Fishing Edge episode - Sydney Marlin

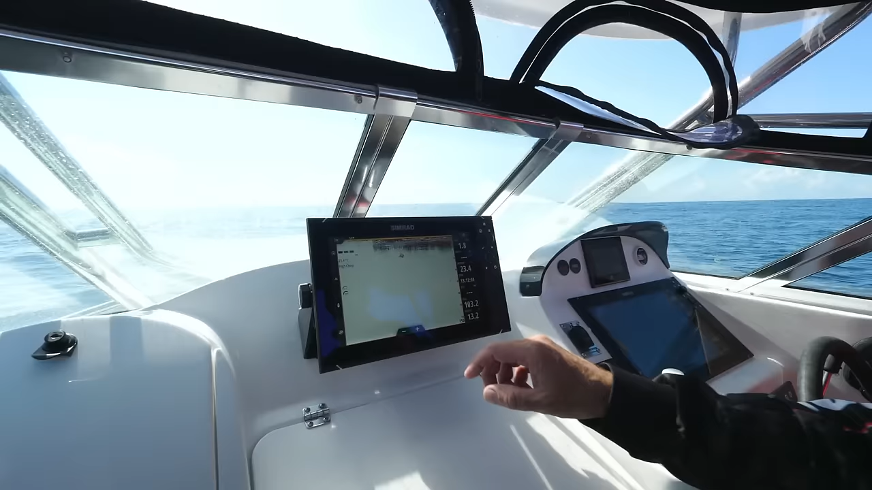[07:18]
Check this out. This is so good. You can scroll back on your footage and do several things.
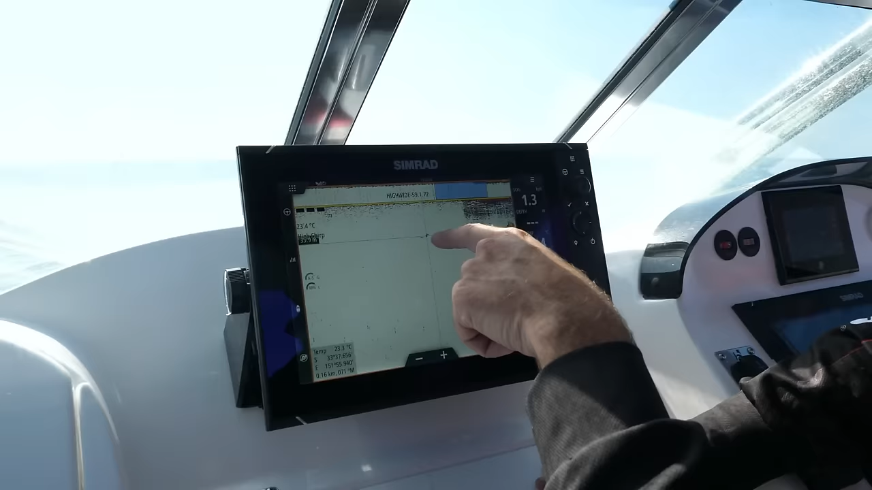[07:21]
There are those two marks.
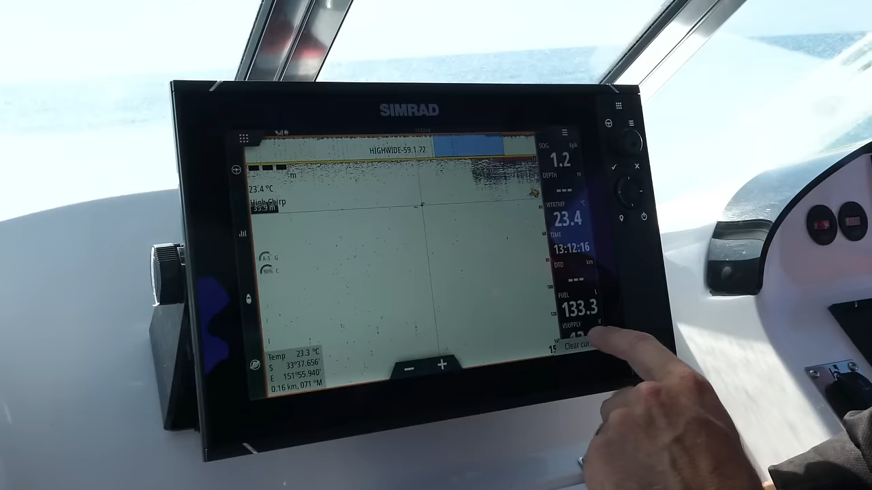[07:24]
Guarantee one of those is our marlin. And then if I just press that, we've saved it.
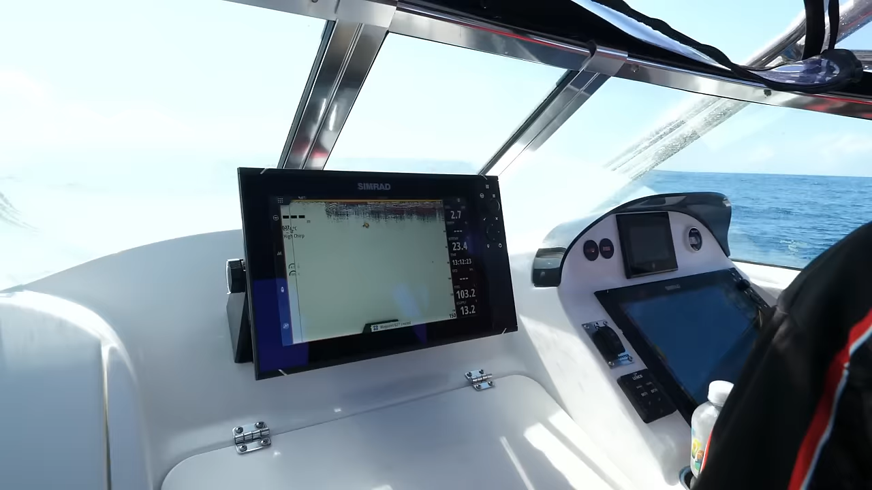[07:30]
It's on the GPS. I better get back to James. See here James is just taking it nice and steady.